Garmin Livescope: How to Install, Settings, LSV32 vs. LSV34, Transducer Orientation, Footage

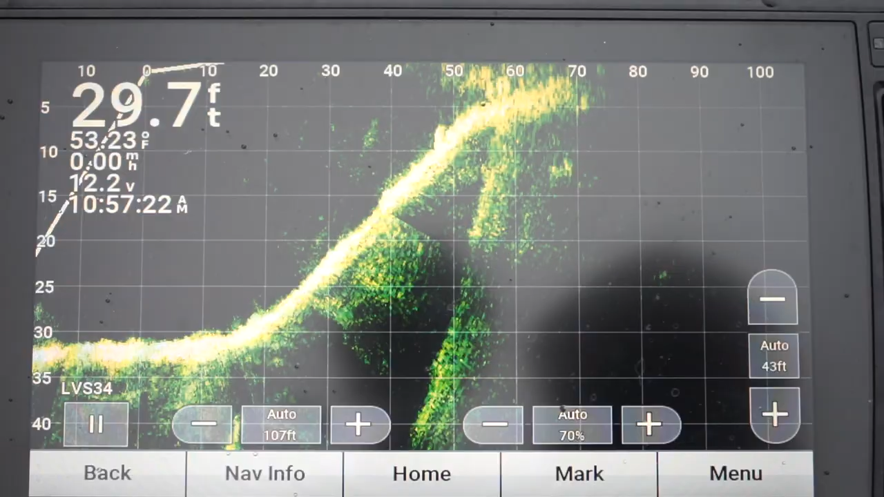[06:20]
On screen: depth 29.7 ft, water 53.23°F
So there's three main settings on the Garmin live scope. First is the distance that the beam is going out. Second is the gain.
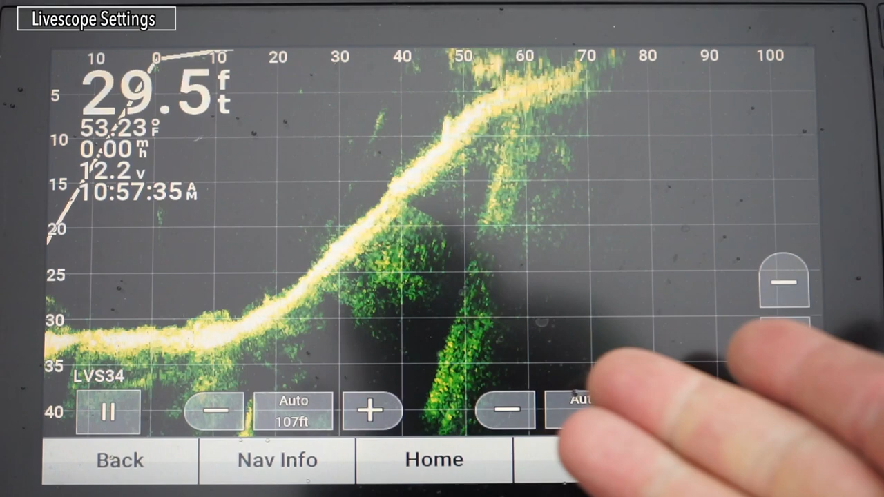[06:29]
On screen: depth 29.5 ft
It's kind of similar to the exposure on a camera or the detail of the beam. And third is the depth. You can see they all say auto right now.
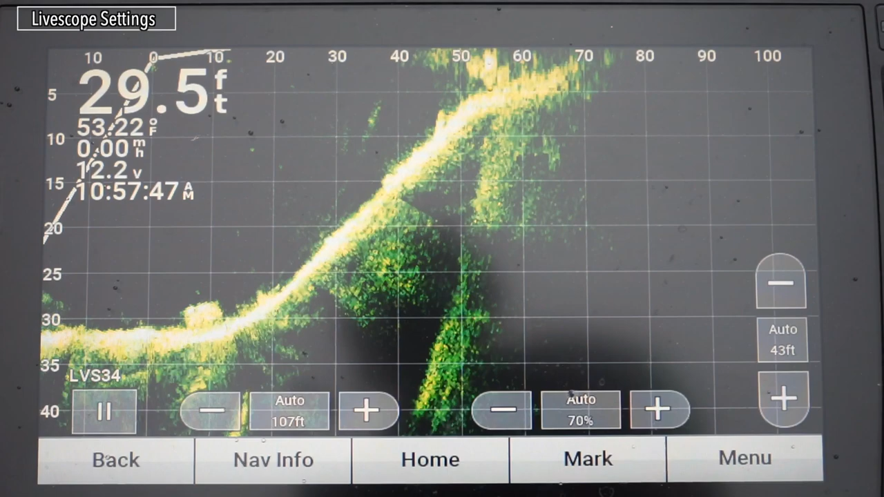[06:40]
On screen: depth 29.5 ft
I've played around with these settings quite a bit. There's not really a whole lot of times where you want them to not be auto.
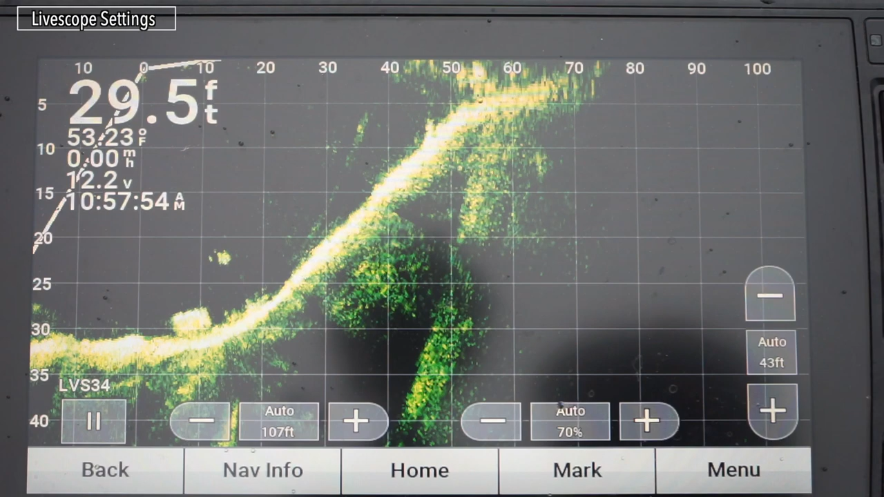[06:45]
On screen: depth 29.5 ft, water 53.23°F
You can see there's a fish right there or a little school of fish. They're gone now. The transducer comes from right here.
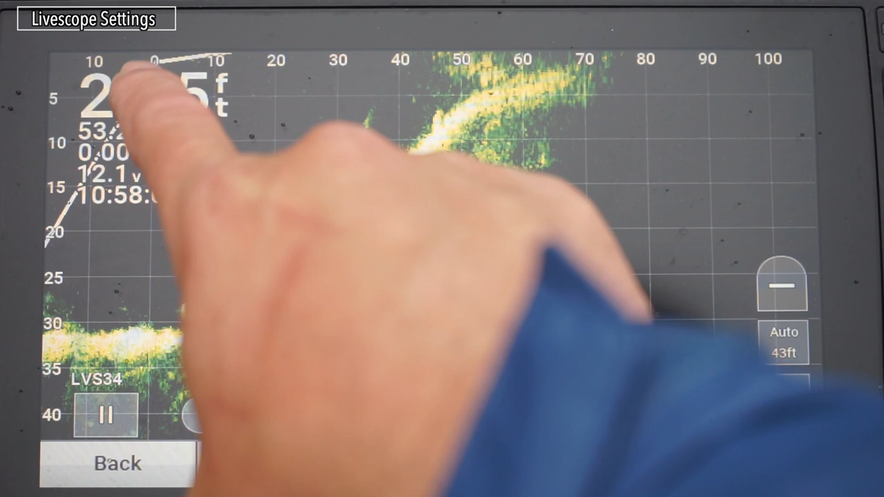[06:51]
Here's directly under the transducer. Here's behind the boat a little bit and here's front towards the bank.
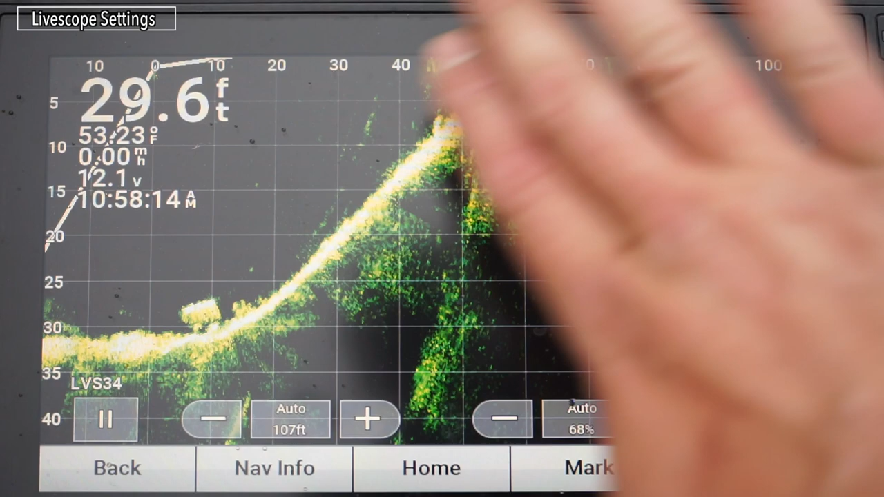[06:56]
On screen: depth 29.6 ft, water 53.23°F
You can see here's the slope. Here's the bank. Beam no longer reads anything.
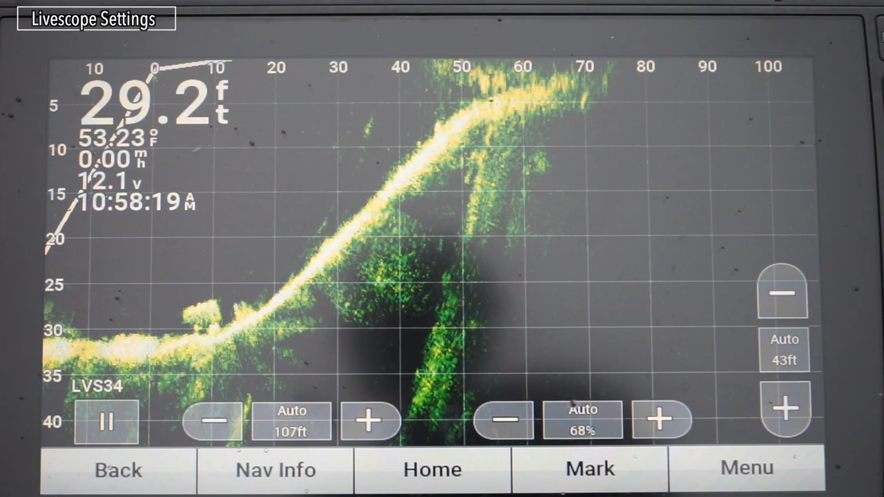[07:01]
On screen: depth 29.2 ft, water 53.23°F
So right now it's the beam is too far. So I could shorten the beam.
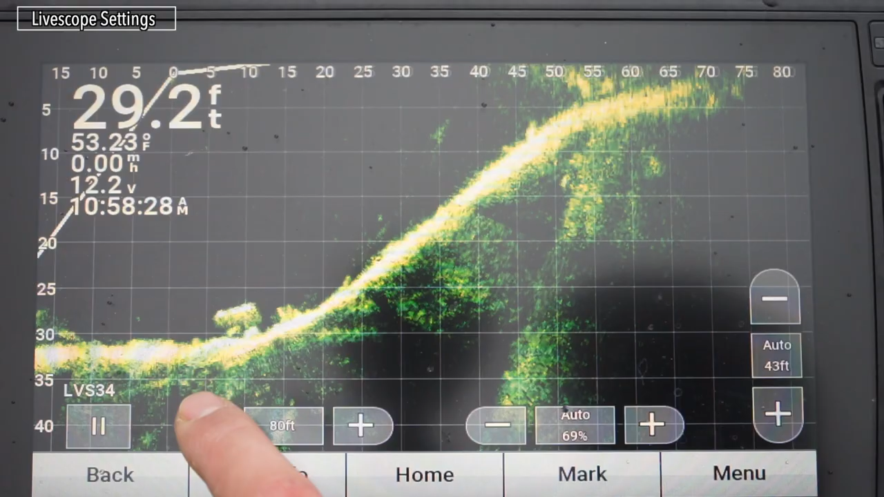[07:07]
On screen: depth 29.2 ft, water 53.23°F
And now I have a better picture of the entire bank.
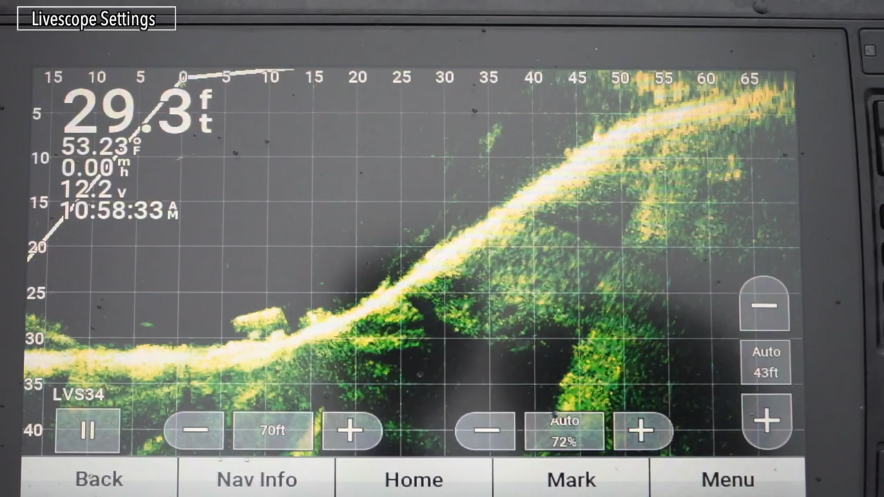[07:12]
On screen: depth 29.3 ft, water 53.23°F
When it doesn't say auto here, it will stay in whatever settings that you choose. So for instance, if I jack up the gain, see how it kind of blows out the picture?
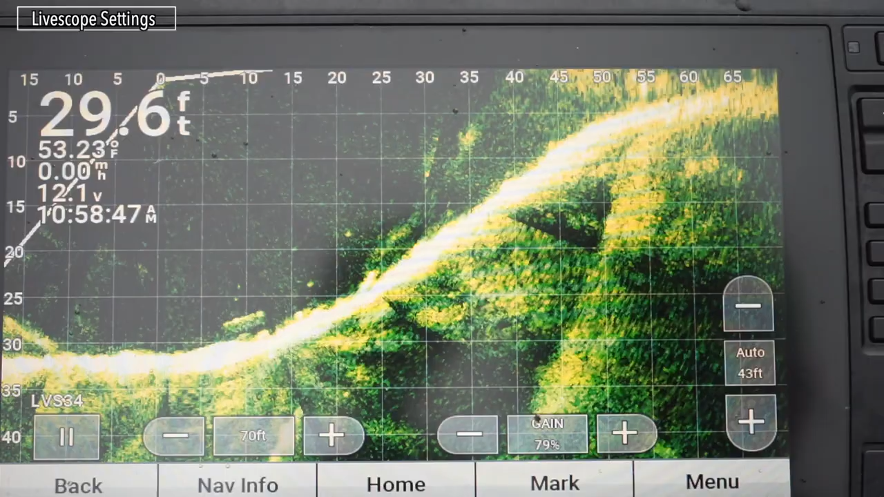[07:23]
On screen: depth 29.6 ft, water 53.23°F
Garmin LiveScope will also pick up any leaves.
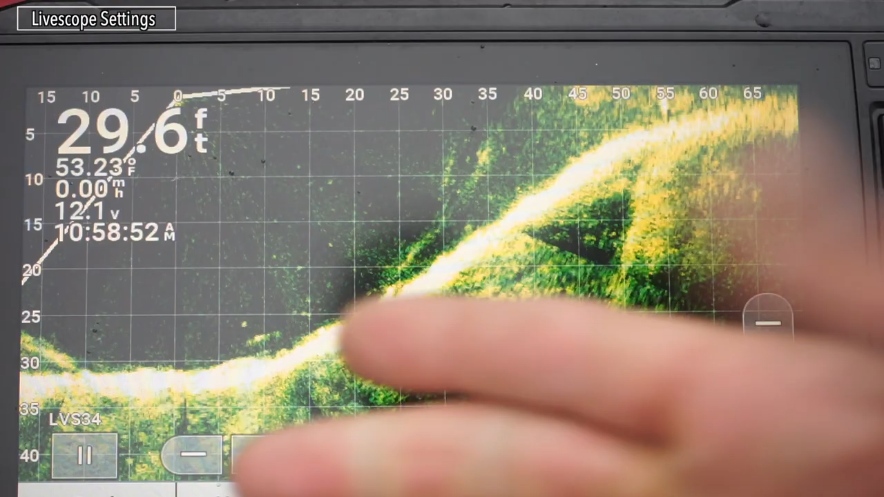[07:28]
On screen: depth 29.6 ft, water 53.23°F
It'll pick up bubbles in the water. It's extremely sensitive.
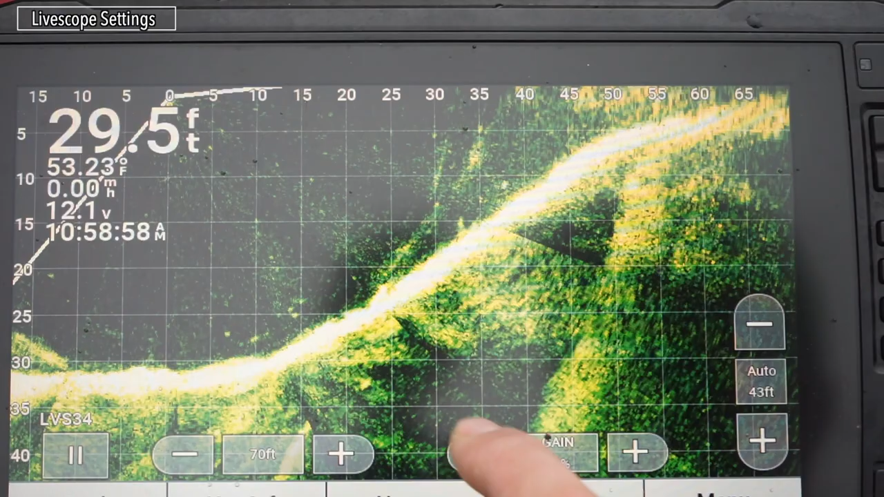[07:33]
On screen: depth 29.5 ft, water 53.23°F
So I found that the gain around 70, 66 to 70 is best.
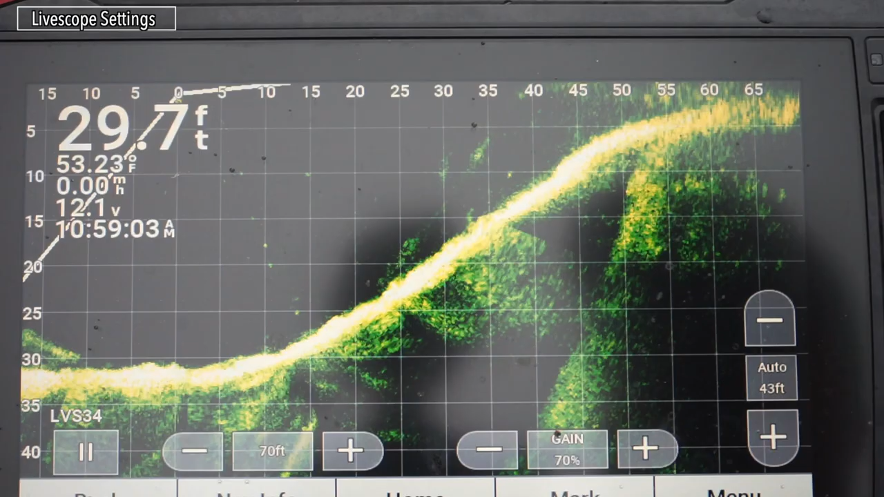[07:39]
On screen: depth 29.7 ft, water 53.23°F
But honestly, the computer does an amazing job of auto adjusting it. So I've just left it on auto and it does just fine.
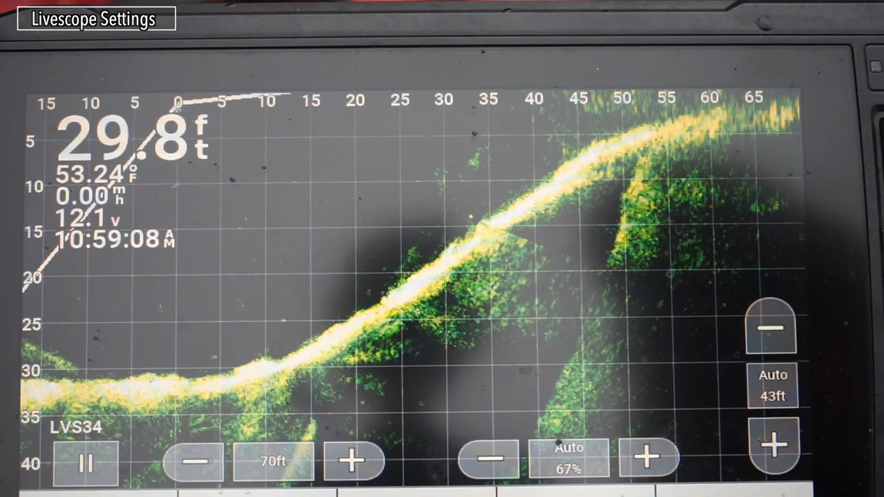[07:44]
On screen: depth 29.8 ft, water 53.24°F
I've noticed that if the sun is beaming down into the water and you point the LiveScope towards it,
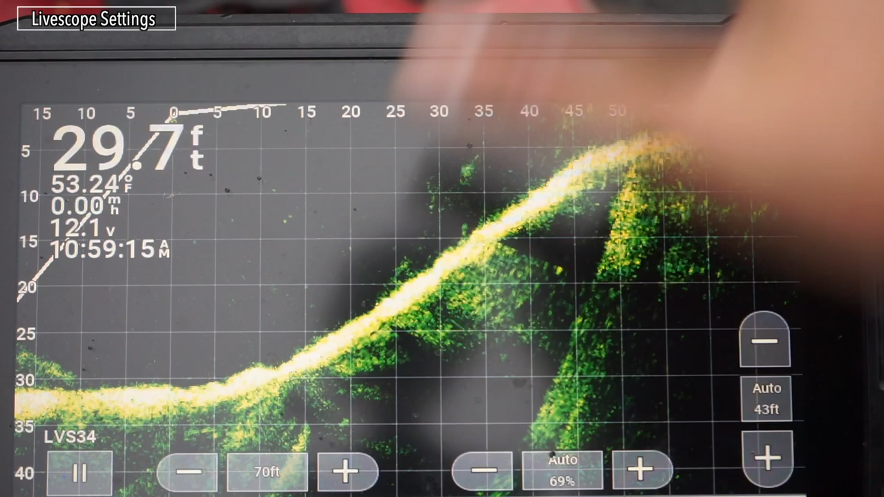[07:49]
On screen: depth 29.7 ft, water 53.24°F
it'll blow out the image similar to how a picture will get blown out if the exposure is too high.
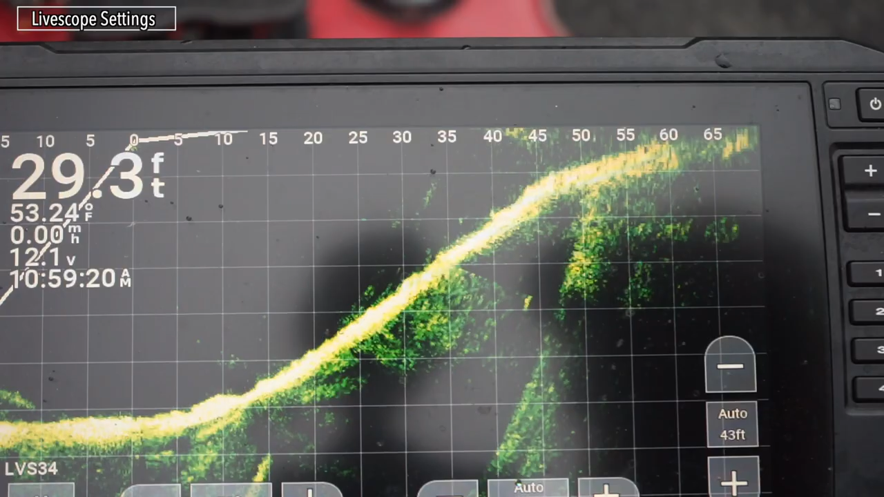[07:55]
On screen: depth 29.3 ft, water 53.24°F
The distance is really the only one that I ever mess with.
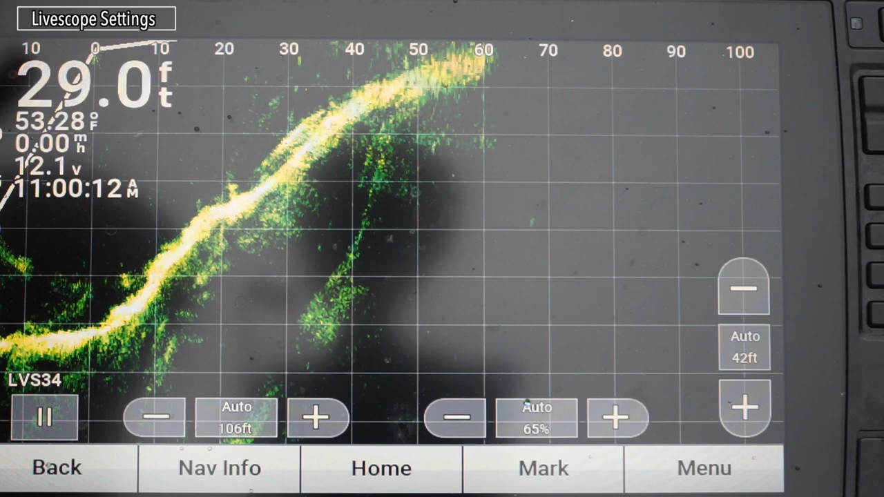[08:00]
On screen: depth 29.0 ft, water 53.28°F
But if you're zoomed too far out, it won't give you a nice clear image of your bait as I'll show you here.
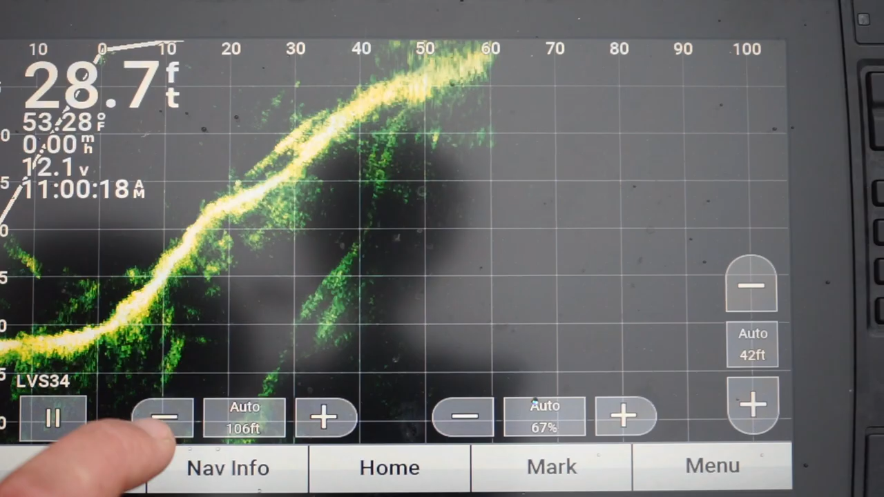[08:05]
On screen: depth 28.7 ft, water 53.28°F
So I'm going to decrease the distance. There's a few other things that you can adjust if you go to menu, sonar setup, appearance.